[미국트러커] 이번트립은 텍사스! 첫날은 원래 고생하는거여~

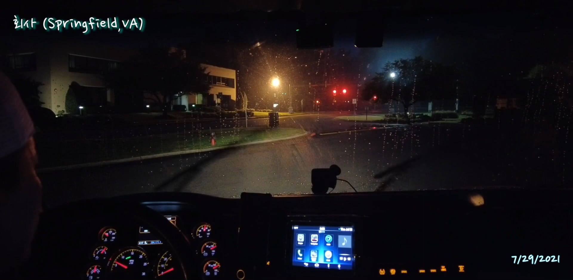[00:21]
이제 텍사스로 가는 트립을 시작합니다. 텍사스 달라스 지나서요. 포트워스라는 데가 있습니다. 거기까지 갈 거예요.
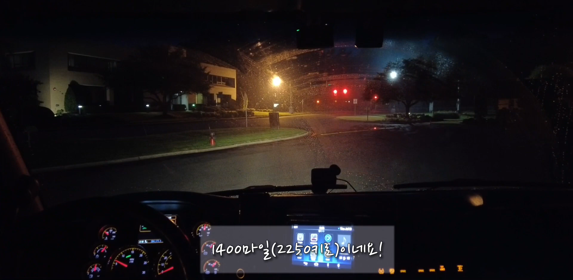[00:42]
네. 트레일러 브레이크 한번 더 확인해 보고요. 네, 트레일러 브레이크는 잘 작동되고 있습니다.
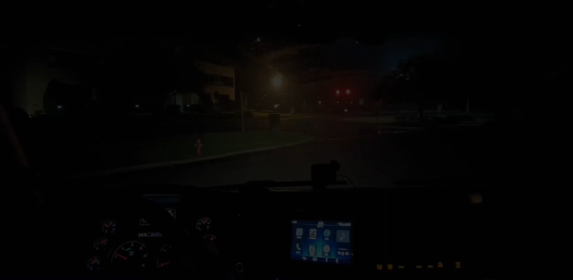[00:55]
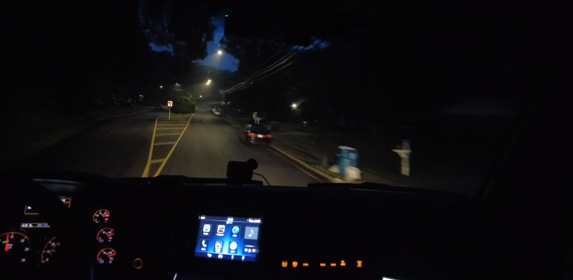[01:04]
자, 이제 동맥길을 빠져나가서요. 95번으로 들어가 보겠습니다.
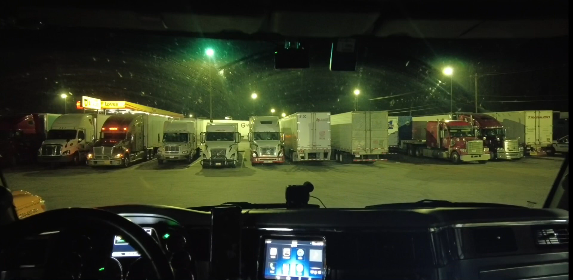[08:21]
저 친구들이 포기했어요. 하다. 이런 경우는 또 처음입니다.